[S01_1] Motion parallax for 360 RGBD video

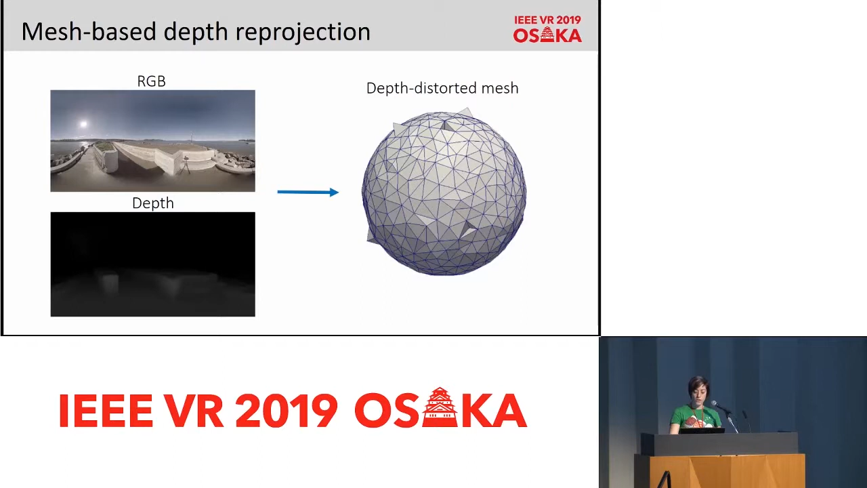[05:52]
we can re-project it into a 3D space where the color will be given by the RGB panorama and the distance to the center of projection will be given by its depth. Then, when a new camera position needs to be rendered, the mesh is projected into the image plane of this new virtual point of view. And here you can see how a naive mesh-based depth reprojection would look like for a frame of one of our videos.